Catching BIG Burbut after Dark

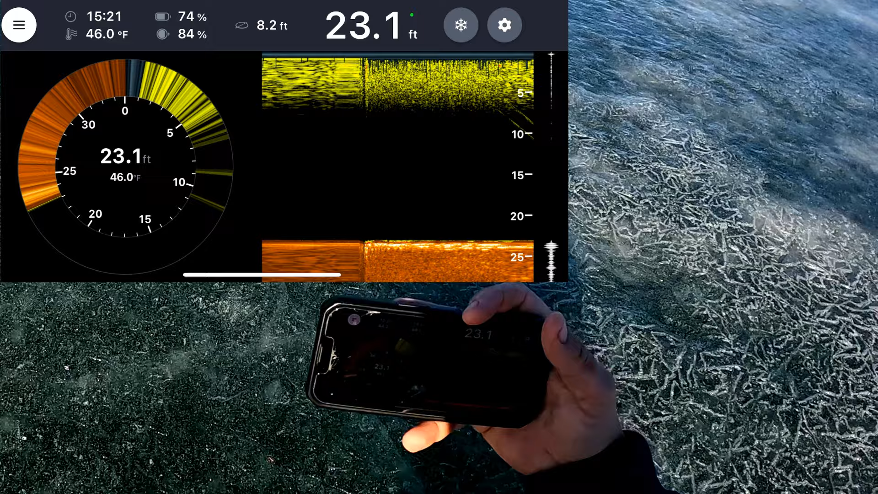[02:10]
On screen: depth 23.1 ft, water 46.0°F
You can see on the flasher right here, the 2 little lines going down, and that is the split shot and the minnow. Now that a minnow on the graph is showing really good. So right there we are on the bottom.
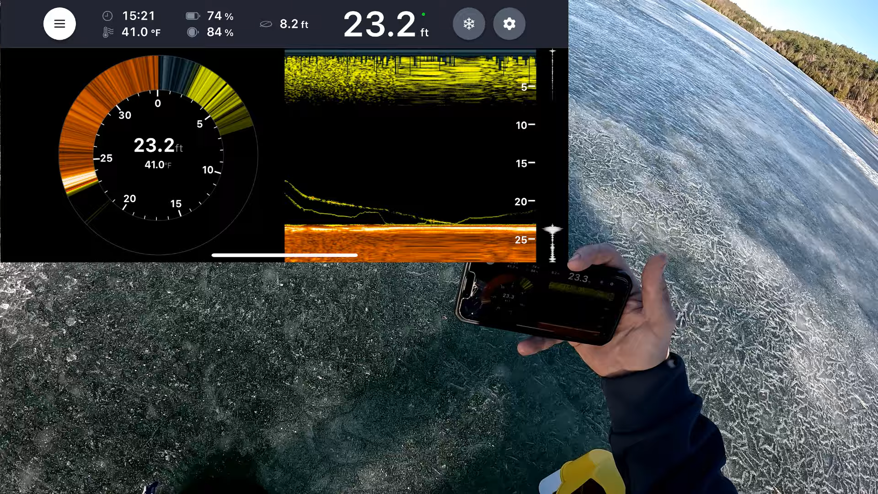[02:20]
On screen: depth 23.2 ft, water 41.0°F
Now we're just gonna reel it up ever so slowly. You can see that split shot just showing now.
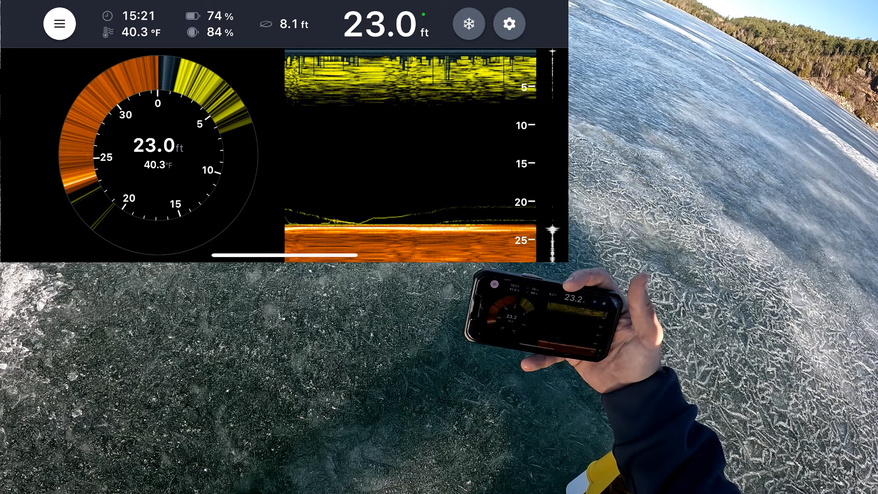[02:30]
On screen: depth 23.0 ft, water 40.3°F
Now I'm watching the flasher because you can see a little bit more separation than compared to the graph. And now you can just see it's about a half a foot off the bottom.
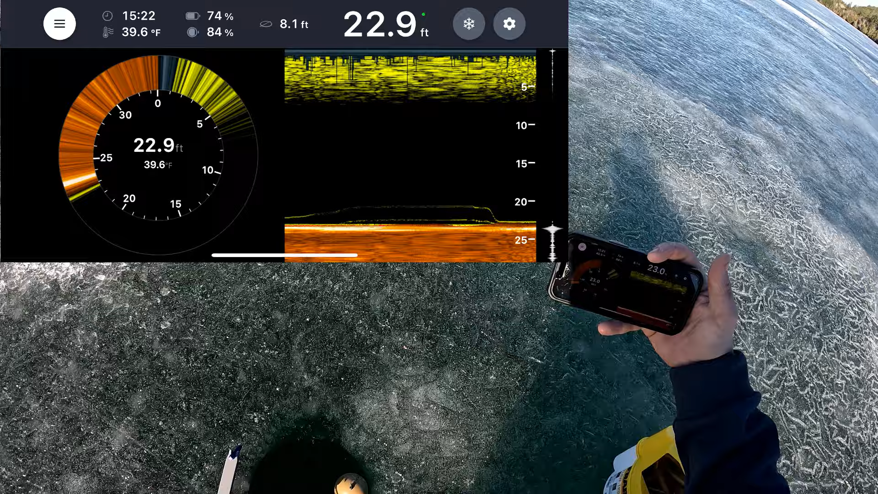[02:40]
On screen: depth 22.9 ft, water 39.6°F
And now that is where we're going to want to set the tip of our rod for our jaw jacker.
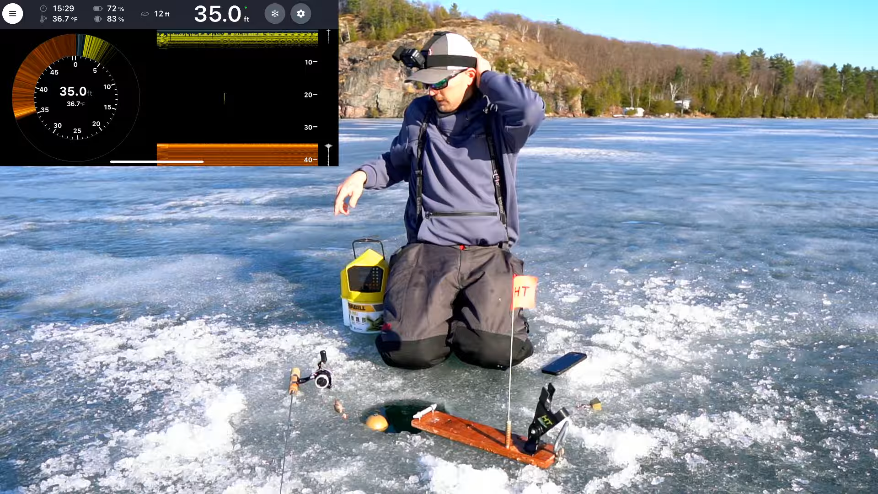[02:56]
On screen: depth 35.0 ft, water 36.7°F
Okay, so we are at hole 2, the HT flag.
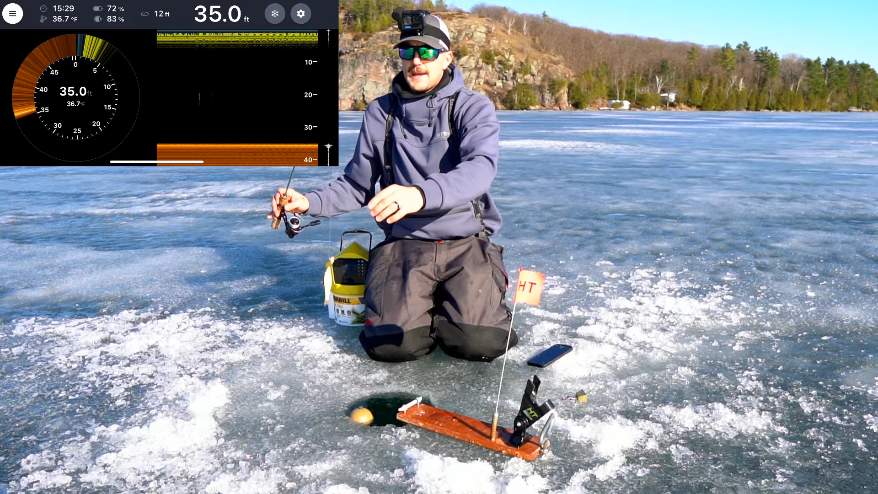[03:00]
On screen: depth 35.0 ft, water 36.7°F
We've got a frostbite true grit here with a meathead jig and a little stinger hook. We got our deeper in the hole all ready to go. Have my phone here so I can see it going down. You can see that jig head just going down, 15, 20, 25 feet. So we're a little bit more over the lip here on a steep section of the drop. We just hit bottom, so we're gonna put that, and I like to put it upside down because I find that the line comes off the reel a little better.
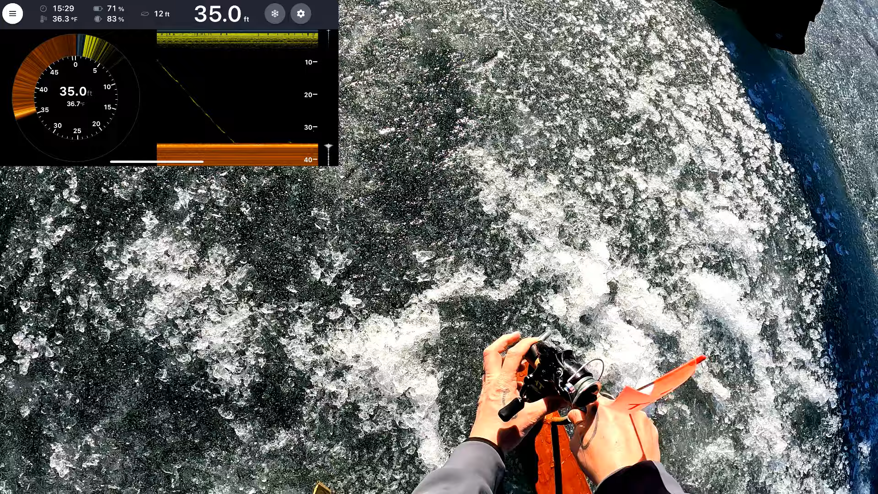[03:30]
On screen: depth 35.0 ft
And that way too, the flag doesn't really hit your reel.
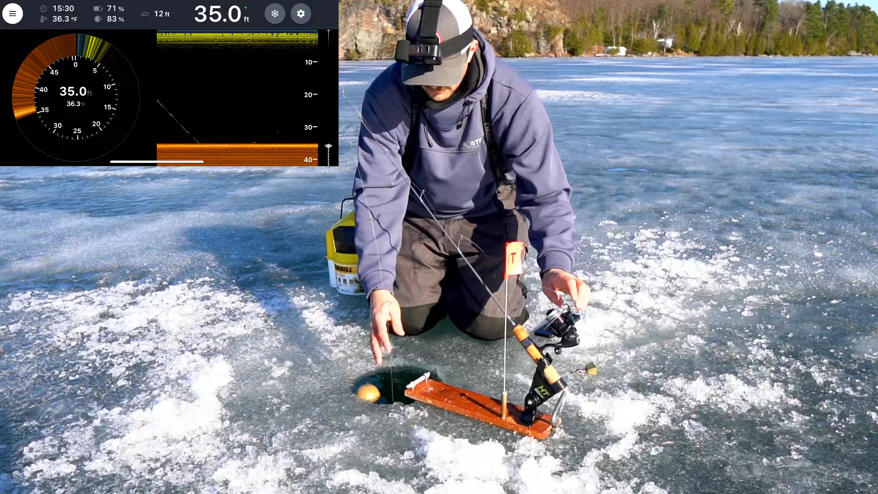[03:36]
On screen: depth 35.0 ft, water 36.3°F
Now I'm just putting that about 3 inches off the bottom.
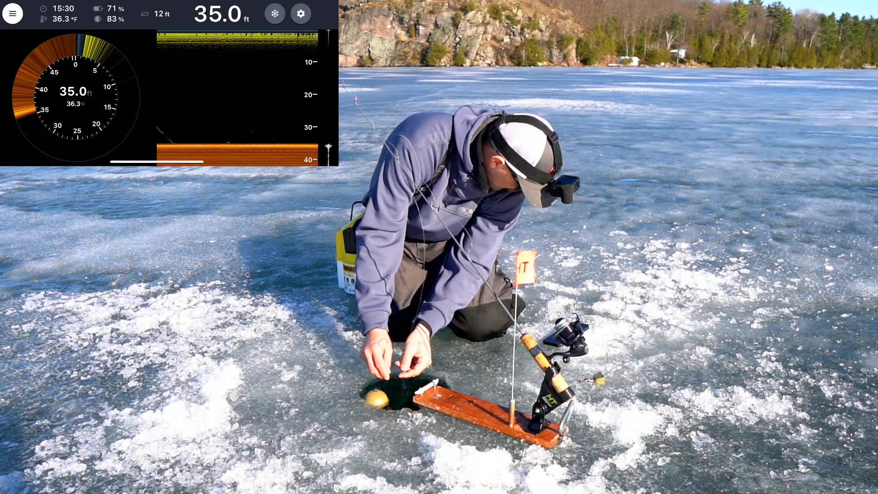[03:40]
On screen: depth 35.0 ft, water 36.3°F
So I'm lifting, if that's bottom, see if we can see it here. There, that is 3 inches.
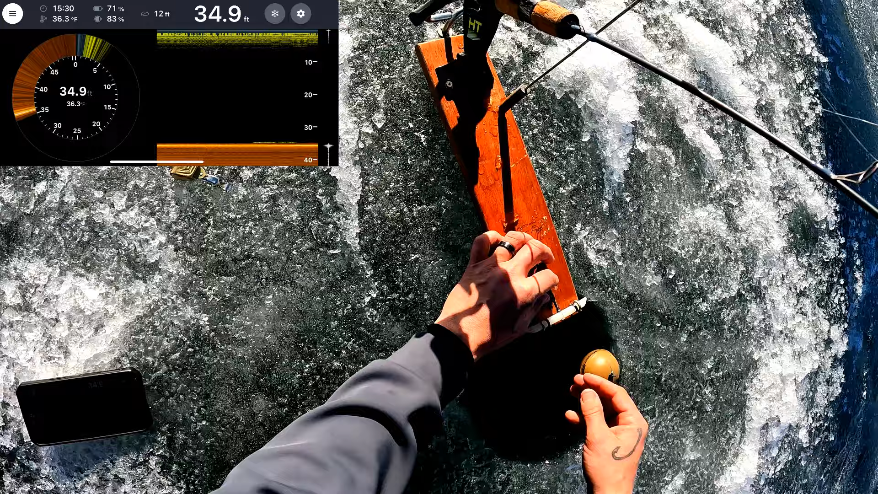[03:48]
On screen: depth 34.9 ft, water 36.3°F
So we're gonna flip that around.
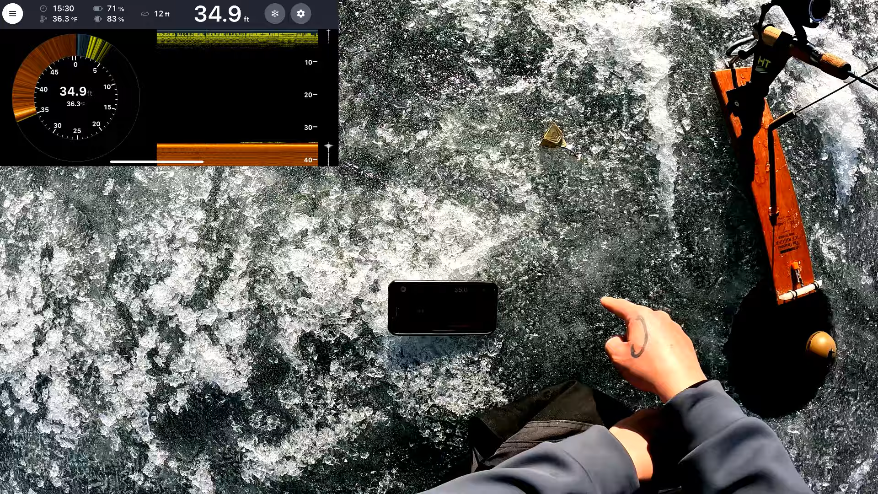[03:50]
On screen: depth 34.9 ft, water 36.3°F
Now you can see on the flasher again, it's just barely able to see.
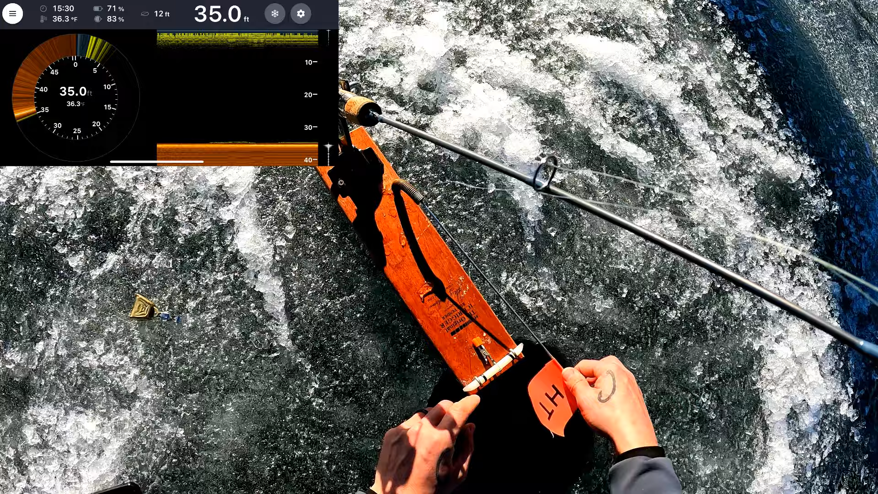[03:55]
On screen: depth 35.0 ft, water 36.3°F
We're gonna tuck that flag, pointing the flag away from the line, like so.